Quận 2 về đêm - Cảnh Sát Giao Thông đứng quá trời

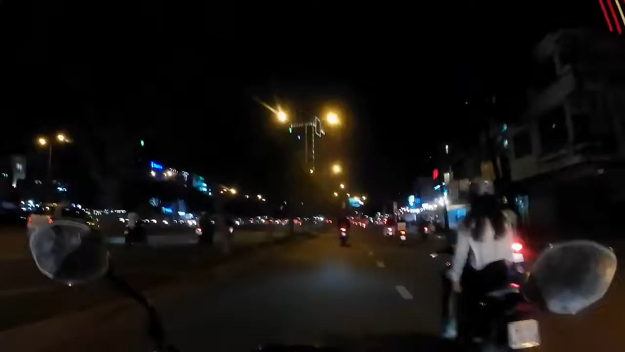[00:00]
mình đang ở trên đường Điện Biên Phủ và đang hướng về cầu Sài Gòn. Mình chạy qua cầu Sài Gòn để về bên phía quận 2. Sau đó mình sẽ đi hành chui sông Sài Gòn và sẽ đi về phía quận 4.
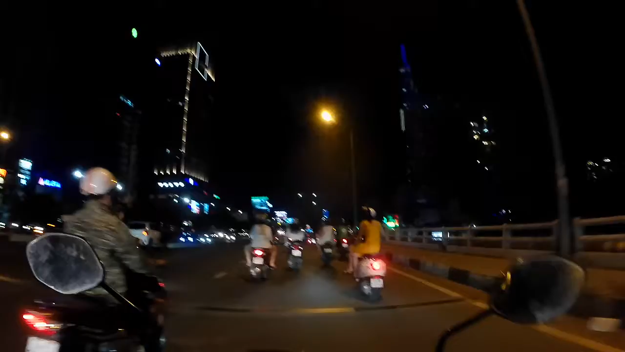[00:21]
Nó mở đèn pha cái gì đó rất là cháy, nó hắt lên trong cái gương á, và nó hắt lên trên cái mặt mình đó, không có thấy gì hết giờ, không có quan sát được phía đằng sau.
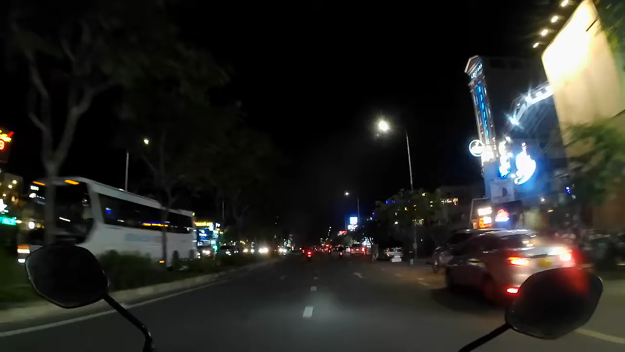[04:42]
Và bây giờ thì nó cũng bằng phẳng hơn rồi. đó là người thấy là ở hai bên này kia đa phần là quán ăn không, rất là nhiều quán ăn.
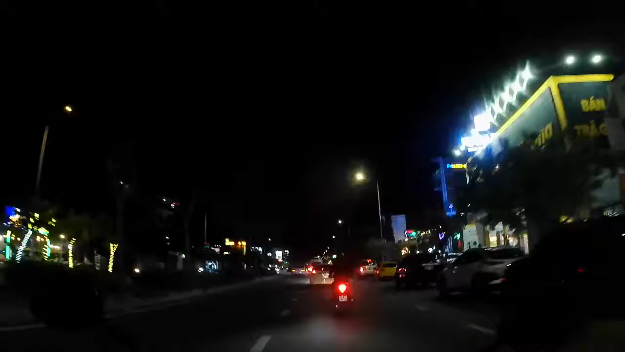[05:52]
Và là đường này ở bên nó có những cái thức mà có những cái cua mà rẽ vô á, tức là ở phía bên đường ngược lại á, xe hơi thì nó rẽ vô, nên là khi chạy mình cũng phải cẩn thận, bởi vì đôi khi á những chiếc xe hơi á nó quẹo vô rất là bất ngờ luôn, đôi khi á là mình không có chuẩn bị, mình không có đối phó thì kia được á.
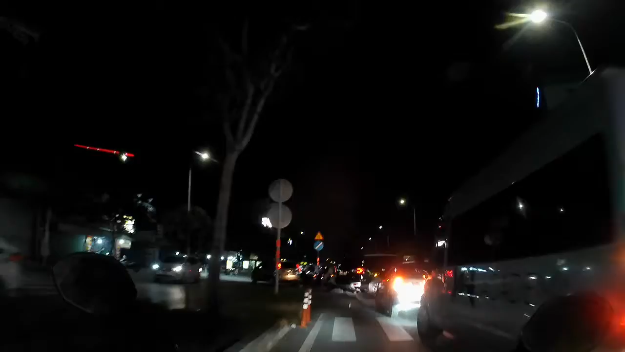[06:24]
Cái khúc này thì mình phải quẹo ra ngoài đây mình chạy, do là ở phía trong nó không có đường để lắp nữa, mình dành cho
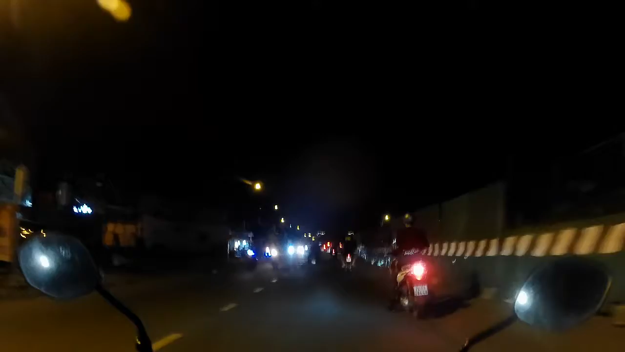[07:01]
Thì ở đây có một cái đường xanh đường đỏ, nhưng mà buổi tối thì nó chỉ còn cái đường vàng thôi, do vậy nên là xe nó chạy bốn phía. Mình chạy thì mình cũng để ý một chút xíu, nhất là qua những cái ngã tư á, thì cái khu này á tới cái phút này thì hơi sập sệ,
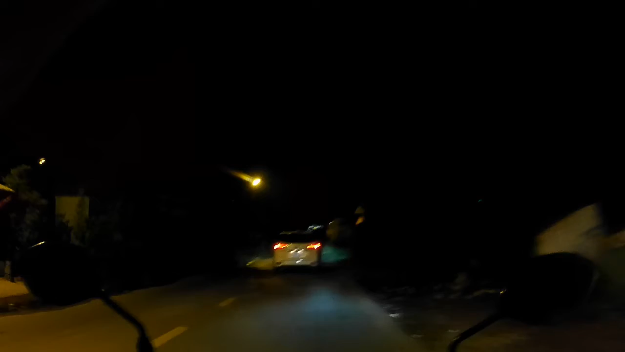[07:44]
là những cái nhà sập sệ á nó sẽ không có còn tồn tại nữa. Đã nghe tiếng ếch rồi kia kia không?
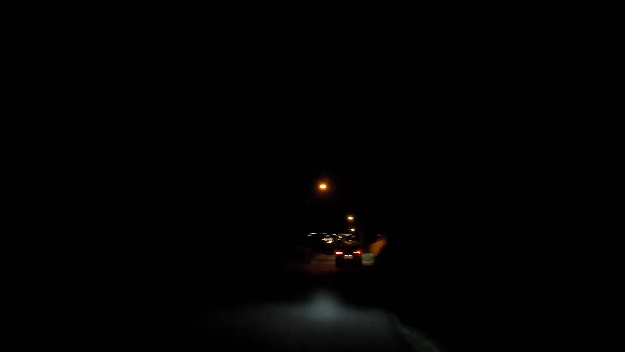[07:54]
Hết rồi, chỉ có cái khúc đó thôi, không biết mọi người có nghe hay không, thì nó kêu cũng hơi nhỏ đó. Mình thì thích dậy những cái con đường như thế này bởi vì khi mà nghe cái tiếng ếch kêu hoặc là nghe tiếng dế thì nó đưa lại cho mình một cái cảm giác rất là vui vẻ, giống như là dưới quê vậy đó.
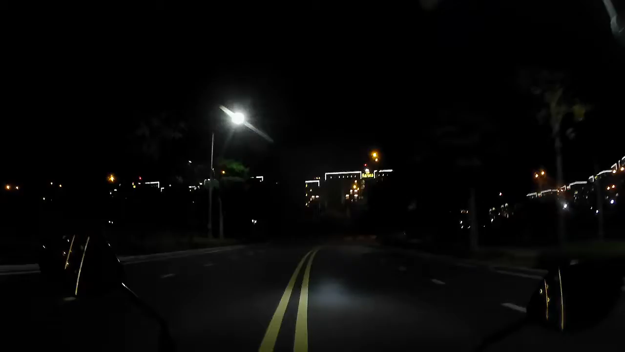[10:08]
cái khu đối diện đó, mọi người thấy những cái chung cư, những cái tòa cao ốc đó, thì bên đó nó thật sự là giàu hơn phía bên đây.
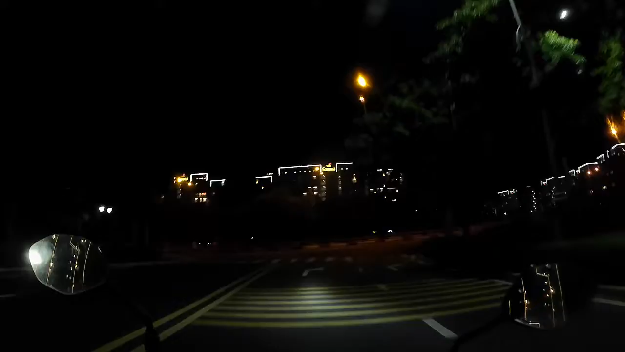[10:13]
Bên đây thì đa phần cũng giàu nhưng mà nó quy hoạch mà nó vẫn để lại những cái khoảng xanh, nó chưa có xây dựng này kia hết, chưa có xây dựng xong đó thì vẫn có cây rừng này kia, cũng khá là nhiều mảng xanh đó.
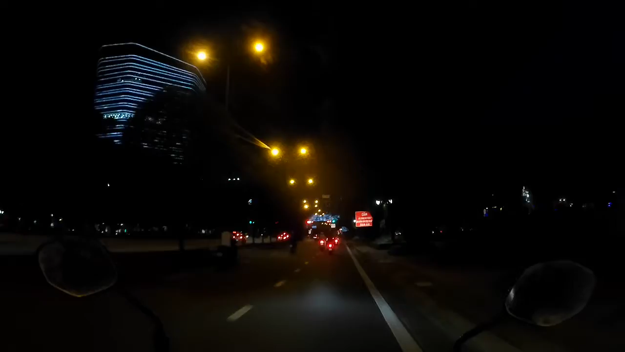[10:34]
Còn phía bên kia thì coi như là giống như là một cái khu phố toàn là nhà cao tầng không. Bây giờ đèn đỏ rồi phải dừng.
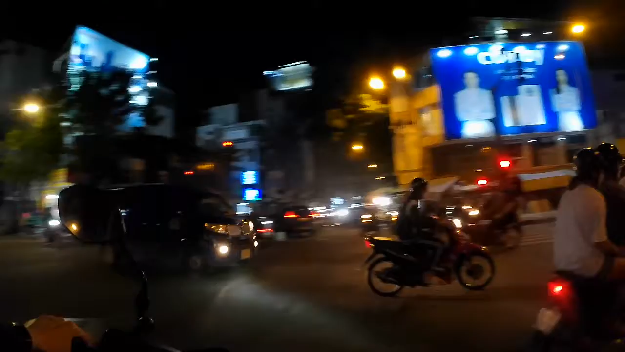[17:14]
Đó, mình đang lên trên cầu Ba Mét.